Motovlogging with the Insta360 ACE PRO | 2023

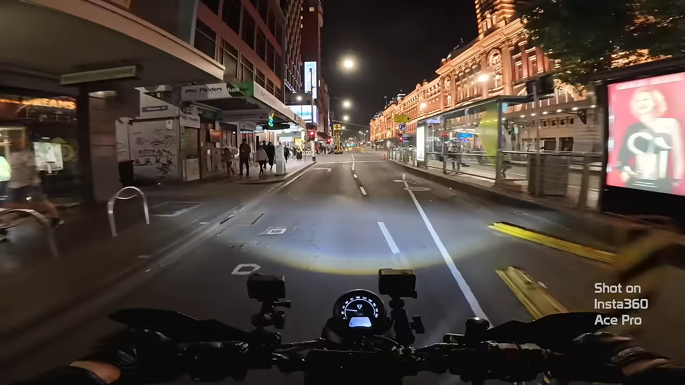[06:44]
Now this is some of the cleanest night footage from an action camera that I've ever come by. For comparison I mounted a GoPro Hero 12 and an Osmo Action 4 and set all three cameras to auto.
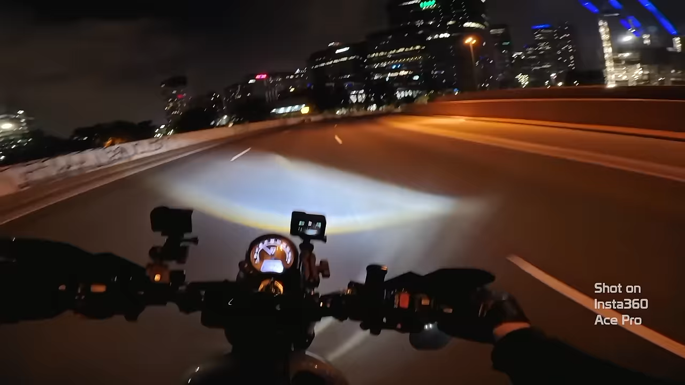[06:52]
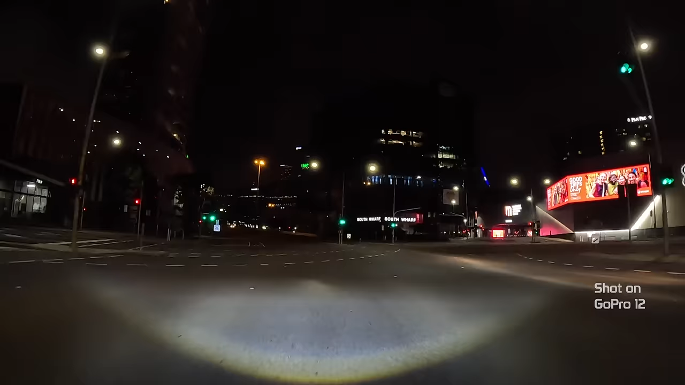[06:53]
I understand that the GoPro Hero 12 and the Osmo Action 4 were mounted to my handlebars. They were getting a bit of vibration.
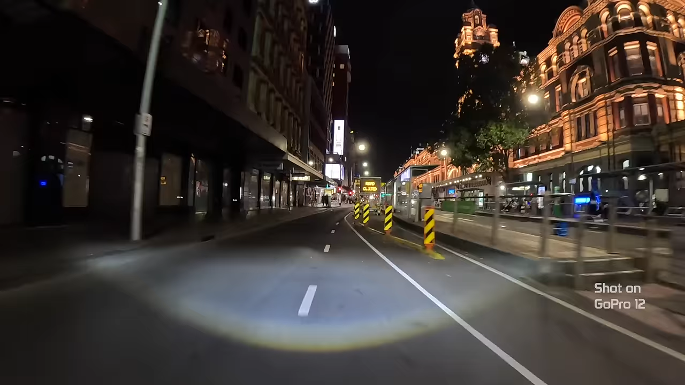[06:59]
Maybe it made the image a little bit blurrier. So let's just take a close look at the quality of the image.
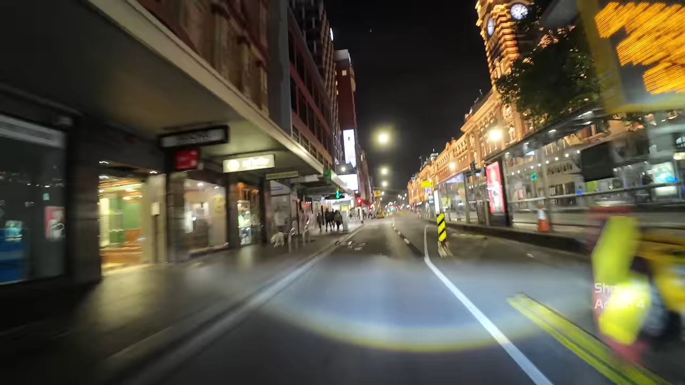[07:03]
The grain in particular.
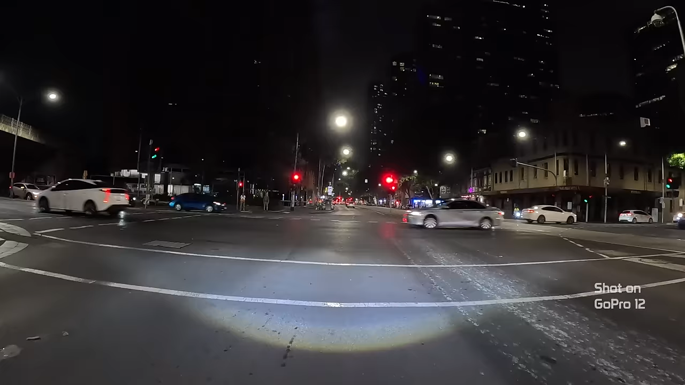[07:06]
Even in the stationary position you can see all the digital noise buzzing around the streetlights. But here's the Ace Pro footage.
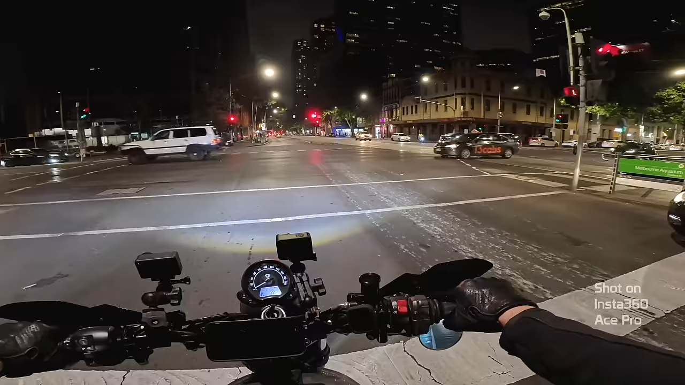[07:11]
One of the most impressive features of the Ace Pro's AI chip is its ability to denoise the footage as it's being processed to the SD card.
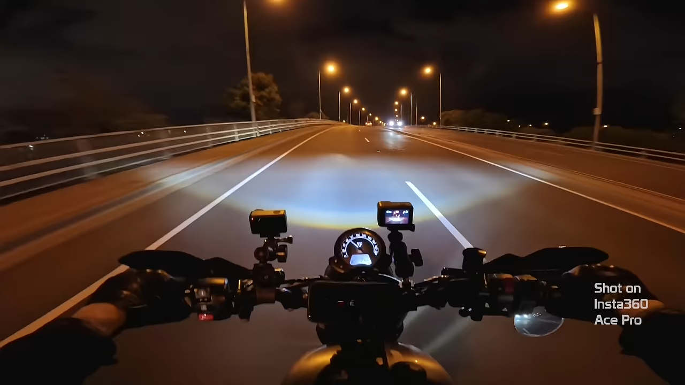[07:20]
Which results in what you're seeing right now. Smooth crispy night riding footage.